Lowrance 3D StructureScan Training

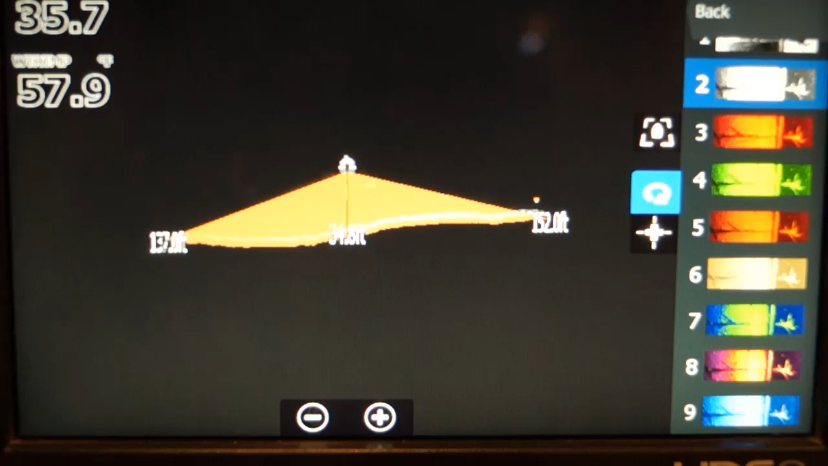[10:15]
Now, that part of a simulator, it may not work with that.
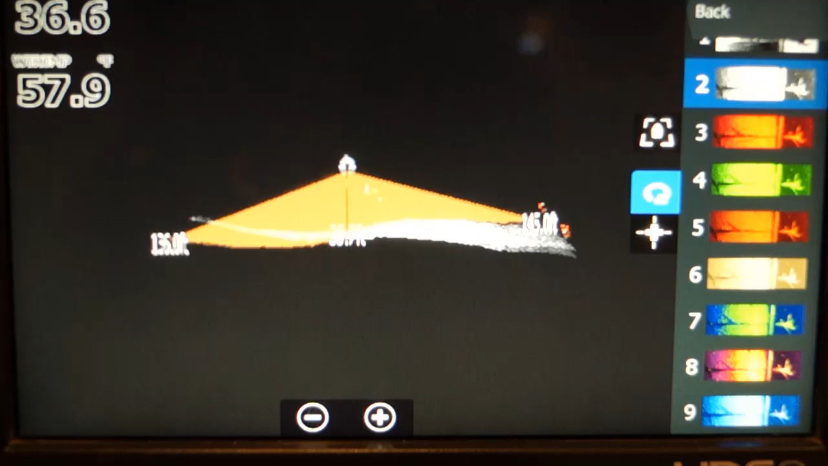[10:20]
Oh, I guess it is. Certain things do and certain things don't with a simulator. Now, let's zoom in after I go back.
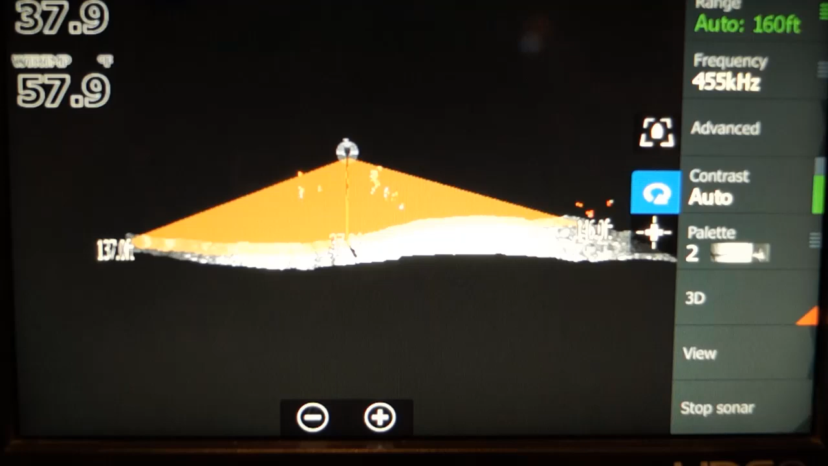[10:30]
Now, here you can see. See how that leading edge on the right side is higher? That means it's shallower on the right and deeper on the left.
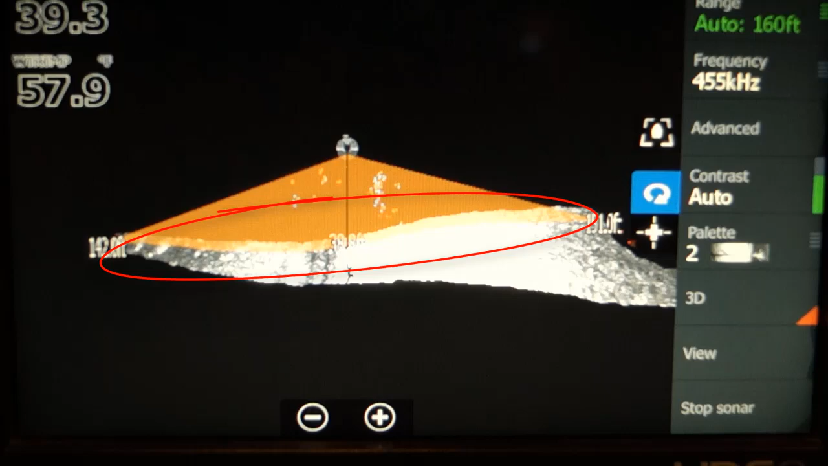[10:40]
And this is a, if you were using regular side scan, you can't tell that.
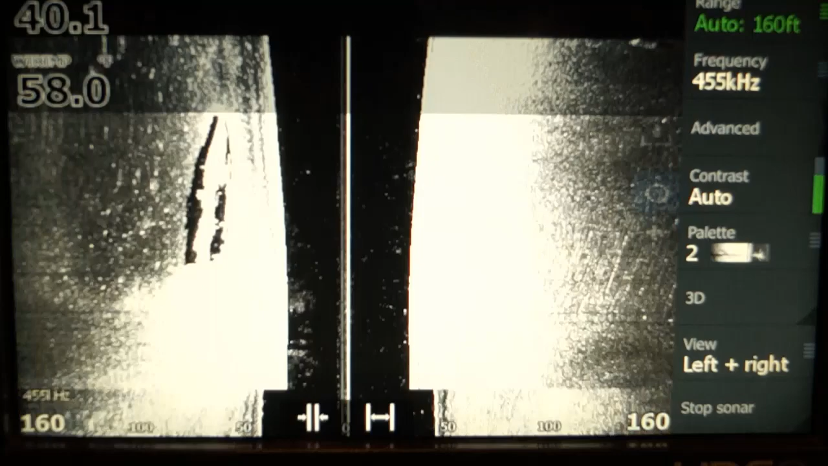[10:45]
You can't tell that the left side is a drop-off.
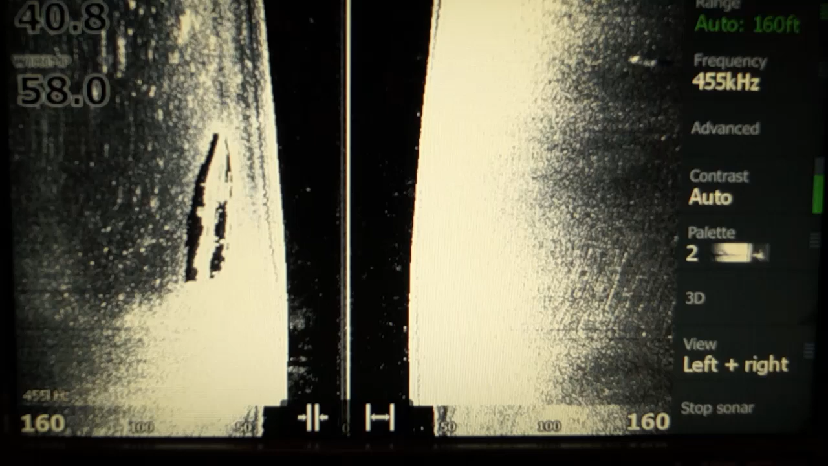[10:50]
So, just another tool to help you catch more fish. Let's go over some examples. This screenshot shows too much prop wash. I took it before I knew about the target sensitivity feature that can reduce the prop wash like I showed you earlier.
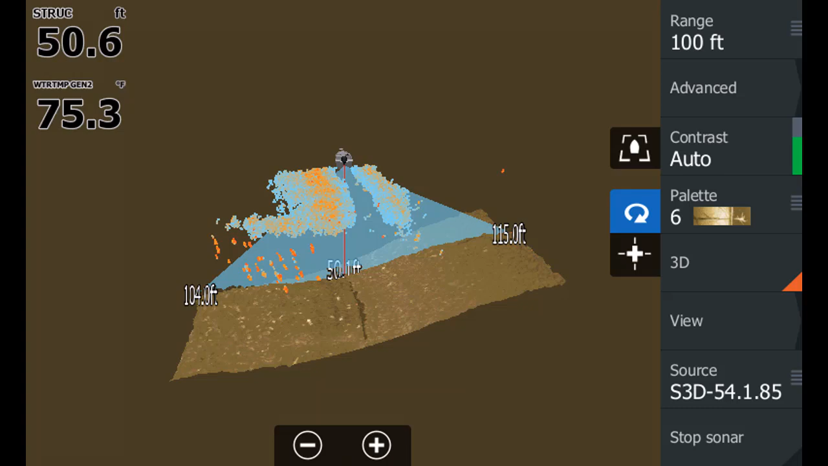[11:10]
On screen: depth 50.6 ft, water 75.3°F
These fish are suspended crappies. This view, I am looking down at my 3D history.
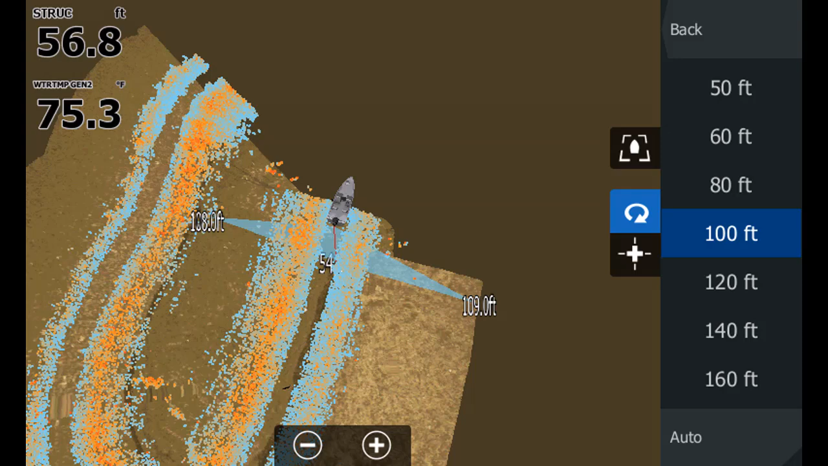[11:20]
On screen: depth 56.8 ft, water 75.3°F
The crappies are circled. Even with the prop wash so noticeable, you can easily pick out the crappies. This is a different view of the crappies. I used the rotation icon to change the view by touching the screen, moving my finger around.
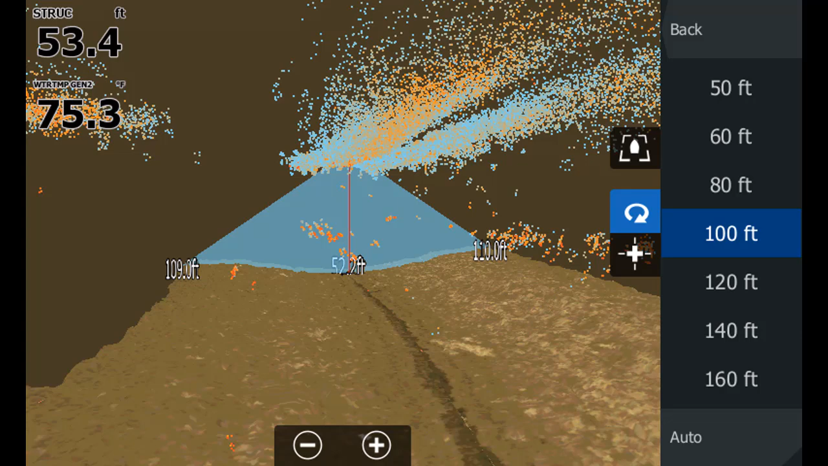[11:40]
On screen: depth 53.4 ft, water 75.3°F
Now, I'm using the cursor view to place the cursor on the crappies to make it and create a waypoint on them.